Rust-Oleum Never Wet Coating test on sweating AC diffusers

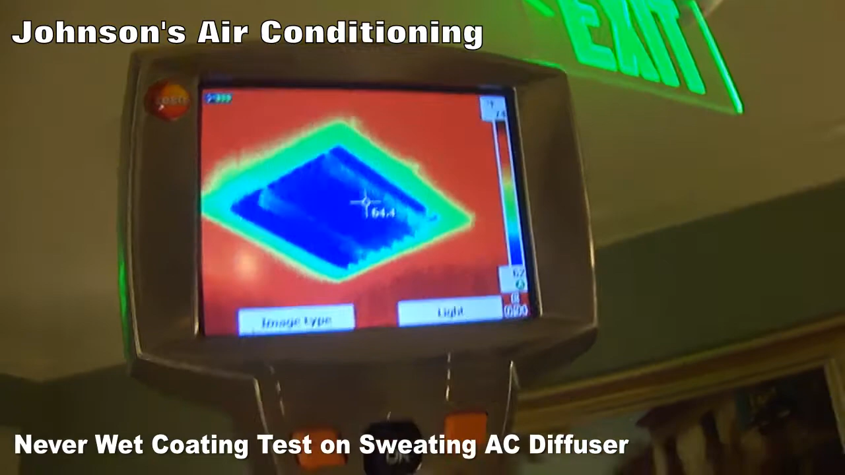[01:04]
subject to a lot of outside air right there the drywall is wet at the edge of the grill and the dew point currently is 66 degrees
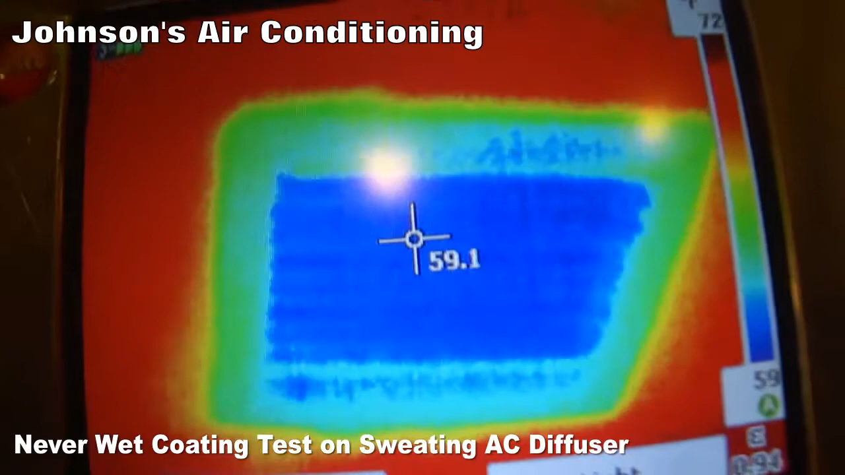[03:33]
degrees below the dew point we should be able to see if this makes a difference
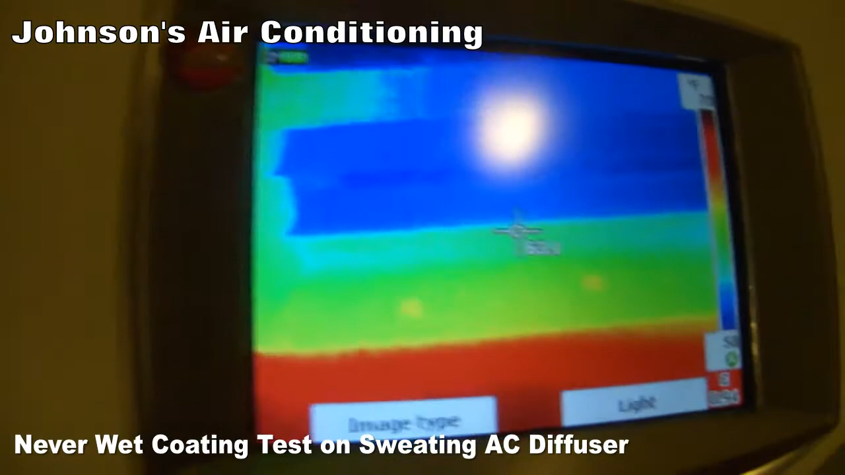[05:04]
shows up as a yellow color right where the water droplets have formed that's on the diffuser that doesn't have the coating on it that's the diffuser that does have the coating
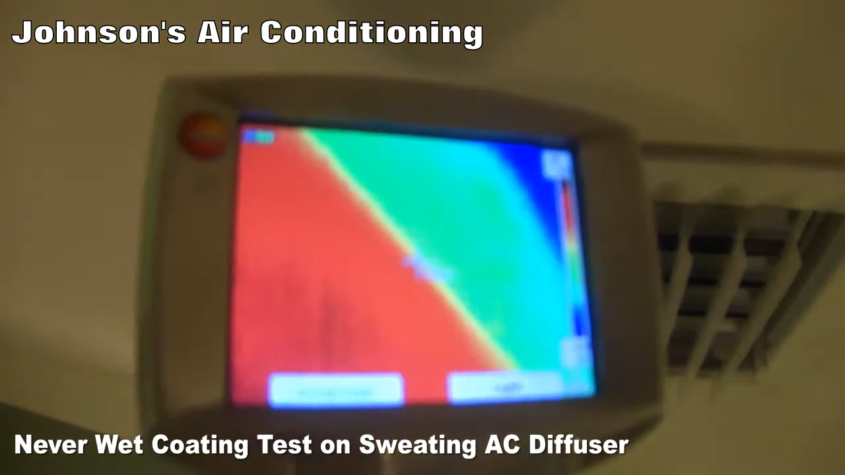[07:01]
and those show up in thermal as these yellow dots that you see that's the moisture right there accumulating on that diffuser
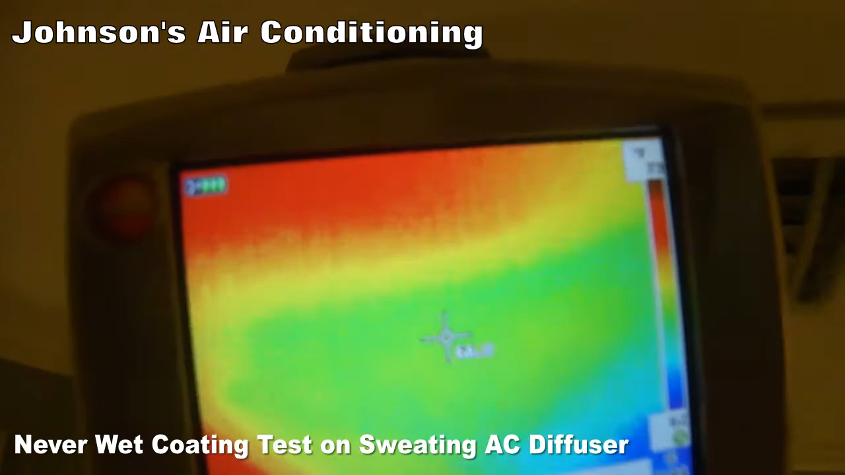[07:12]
and there is no moisture on the floor below either one of these this is the diffuser that did get the coating and it has a slight mist on it it's a good four degrees below the dew point of the air coming through that door
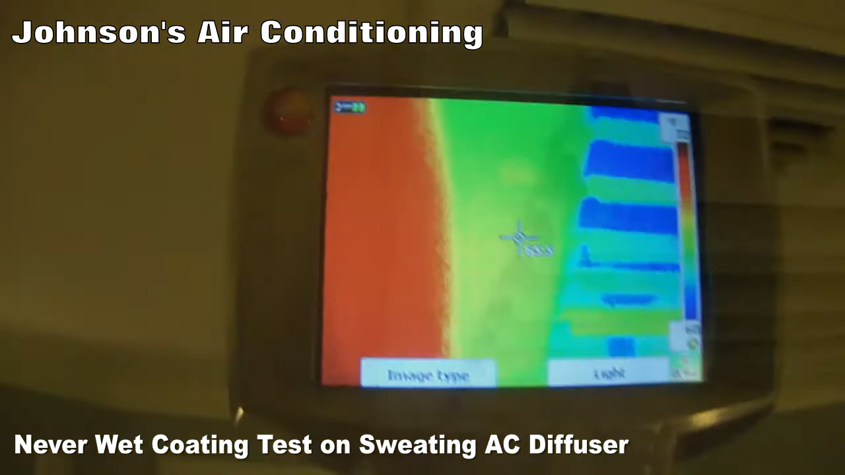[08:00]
again looking at it in thermal we don't see any large droplets that's the screw head where the screw is but it does not have